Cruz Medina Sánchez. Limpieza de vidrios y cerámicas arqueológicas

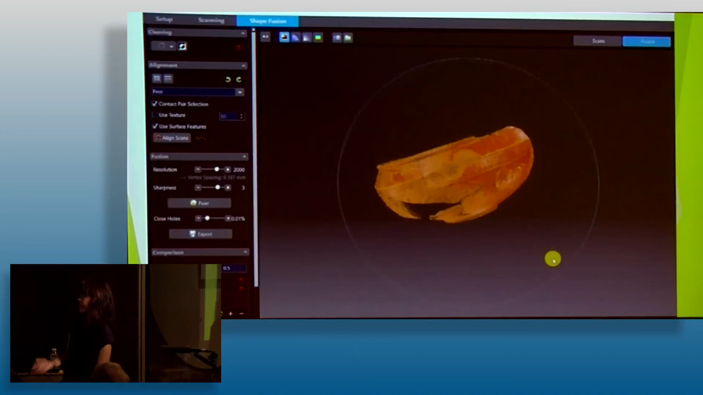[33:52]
Como ahora tenemos el equipo de digitalización 3D, pues lo utilizamos para estas cosas.
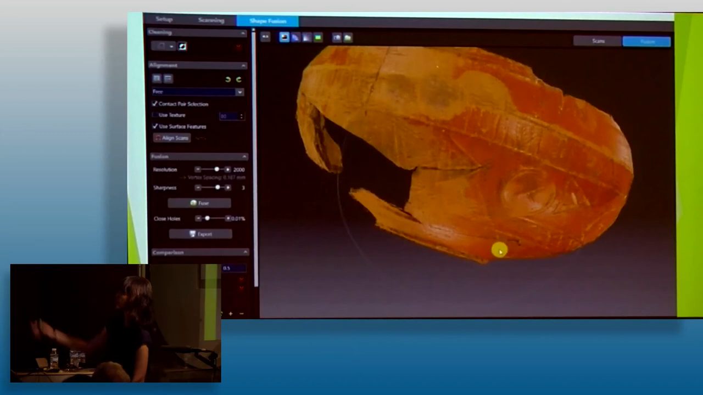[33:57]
Entonces, aquí veis bien la pasta, cómo ha quedado bastante limpia.
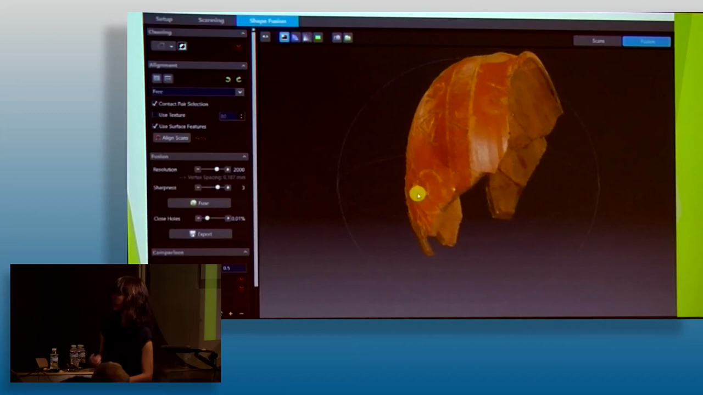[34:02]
Aún así, lo que se ha perdido, se ha perdido.
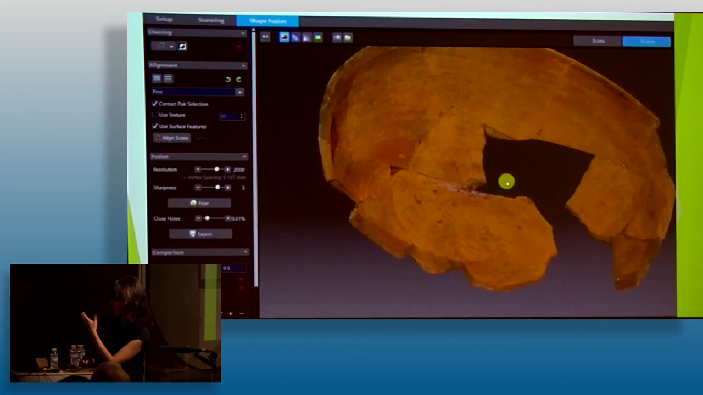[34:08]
Quiero decir que las zonas sin engobe, pues siempre quedan un poquito más oscuras.
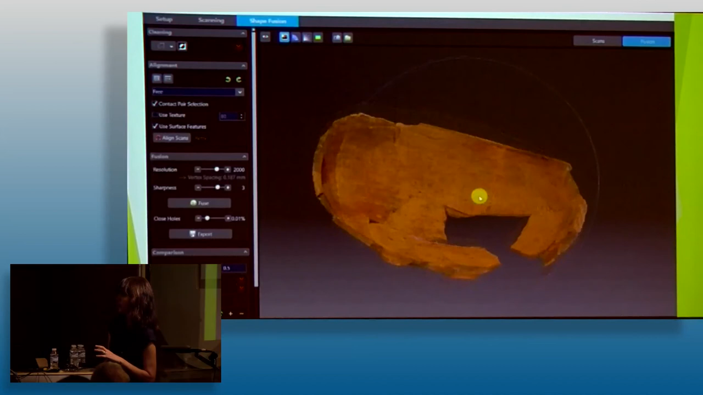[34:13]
El nivel de limpieza tampoco es excesivo. No lo dejamos como si estuviera nueva, ¿eh?
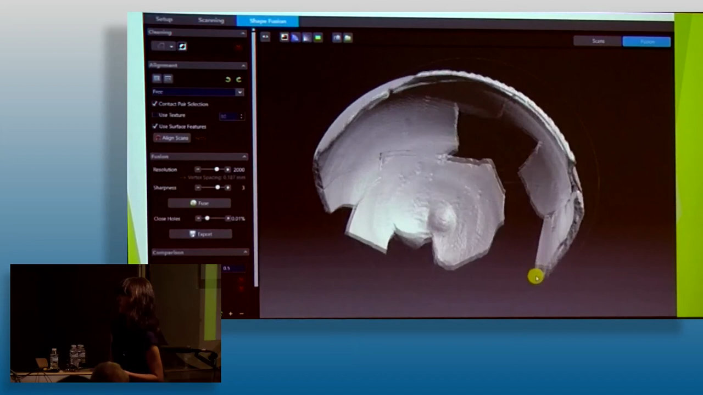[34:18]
Y, bueno, con esta perspectiva se ve muy bien la decoración, el tipo de decoración.
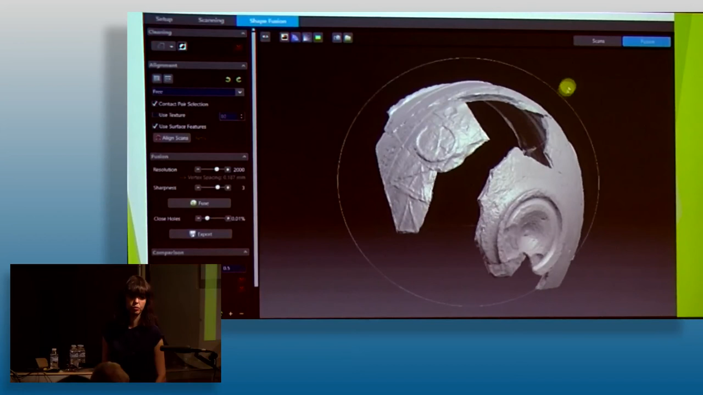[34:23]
Sirve para estudiar cómo está hecha, etcétera.